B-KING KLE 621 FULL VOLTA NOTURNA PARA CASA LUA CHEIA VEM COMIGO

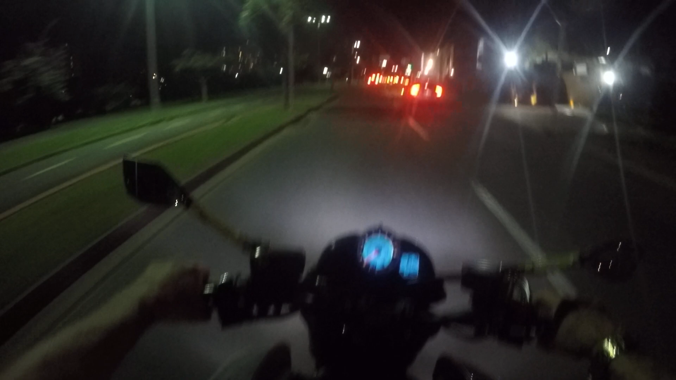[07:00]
Andando na ciclofaixa, mano. Tá com a setinha ligada, nós também. Vambora.